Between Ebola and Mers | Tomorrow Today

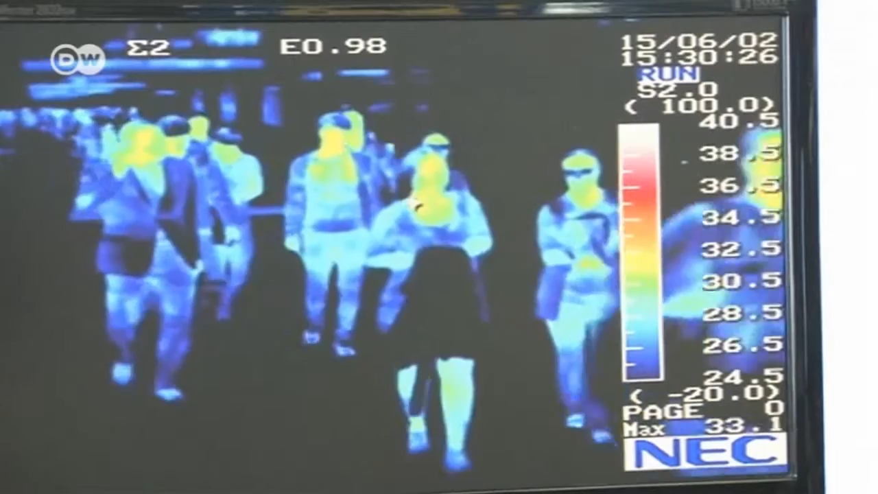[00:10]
A high temperature is one of the first symptoms of Middle East Respiratory Syndrome, or MERS.